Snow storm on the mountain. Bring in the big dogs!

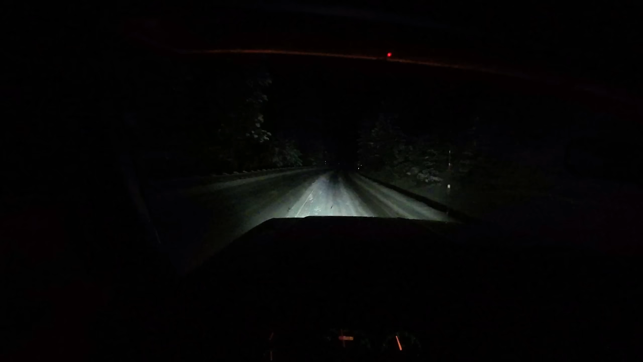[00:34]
the road is a sheet of ice. So definitely slow down and taking it easy. You notice all the cars and trucks coming down the hill are going incredibly slow? That's probably a clue as to what we're getting into up here.
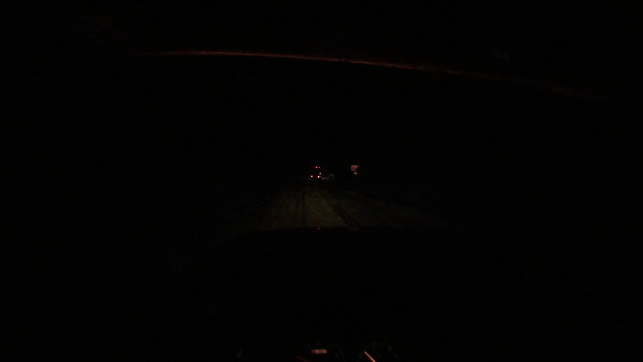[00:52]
We're gonna pull over here and put our socks on.
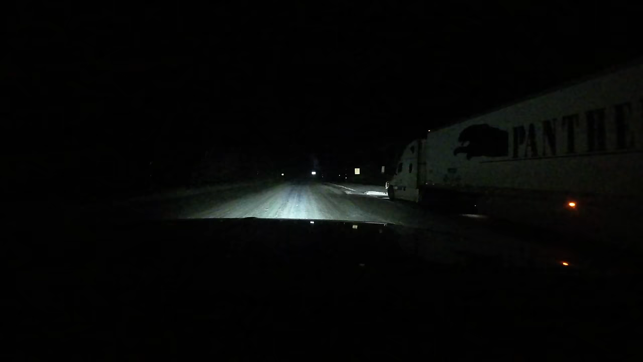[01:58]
Here's our guy. Oh, he is way in the ditch.
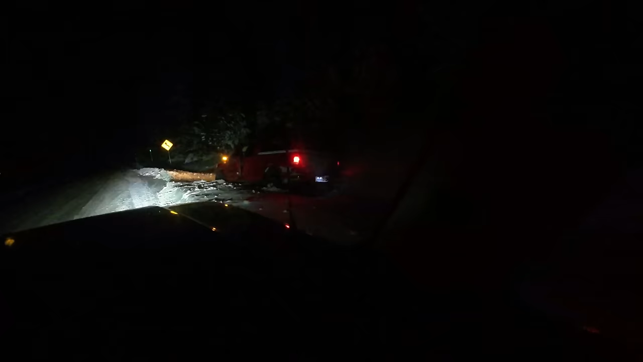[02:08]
I bet he was coming downhill and spun all the way around. Alright, let's go see what's up.
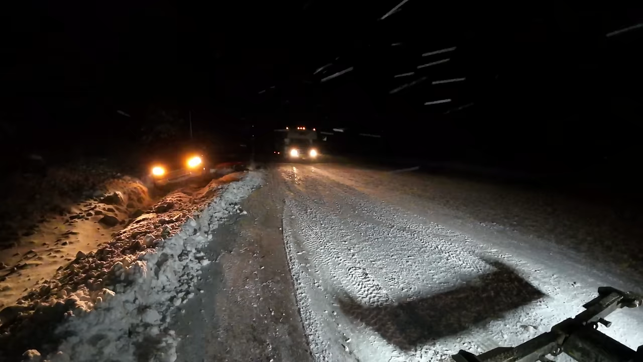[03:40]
Yeah. He's got nothing on. I wouldn't recommend that.
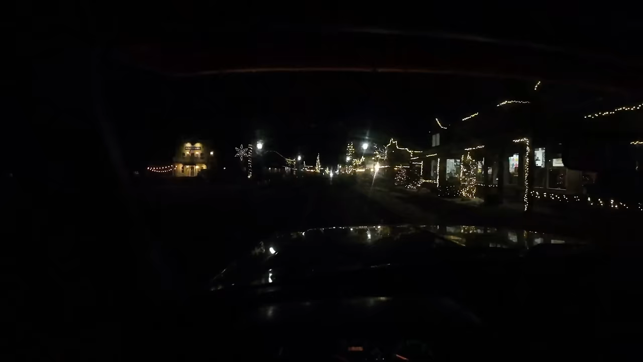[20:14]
Okay, we are back down in Sisters now. Thought I'd show you guys all the lights of Sisters. And we took the snow socks off at the bottom of the hill. A bunch of people were asking about those. And they still look brand new. And we spent a couple hours driving up and down that hill and turning around and back and forth. And this truck did not slip a bit. So far, I am very impressed with the snow socks. What about you? Very impressed. There you have it. Professional review.